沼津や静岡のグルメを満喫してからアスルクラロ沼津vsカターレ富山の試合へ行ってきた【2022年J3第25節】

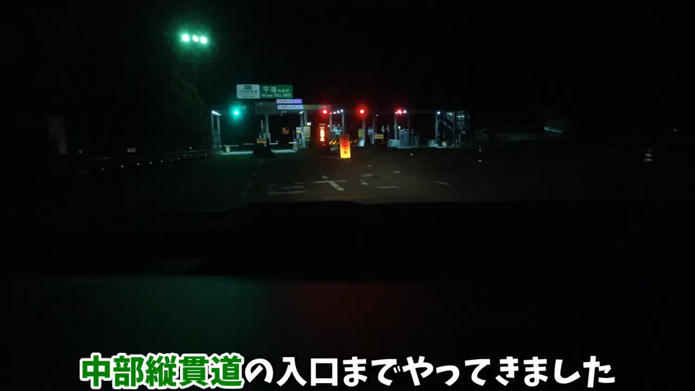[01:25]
中部十貫道の入り口までやってきました 平有料近所に入っていきます
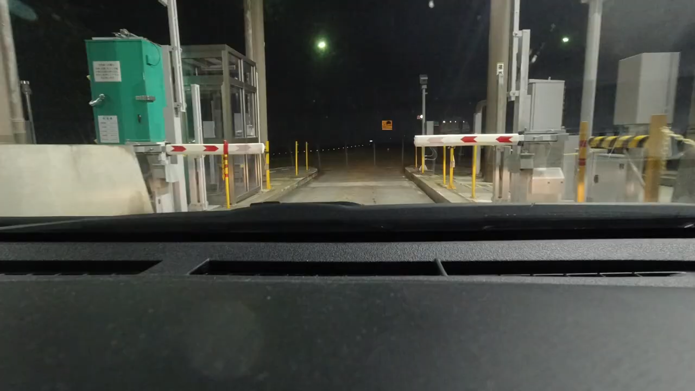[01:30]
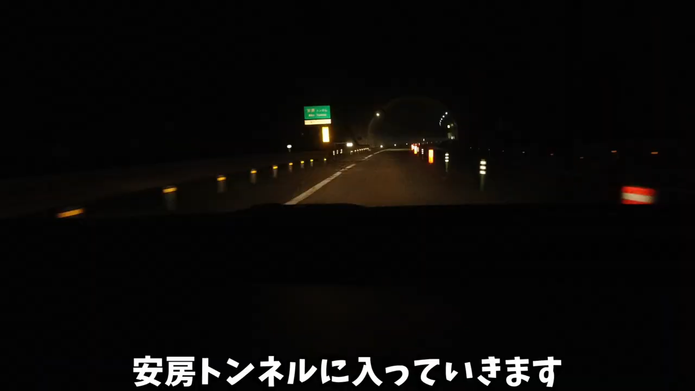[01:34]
790円ですね 阿望トンネルに入っていきますこのトンネルの中に県境があります 温泉や火山が近いということで硫黄の匂いが車の中でもしてきますね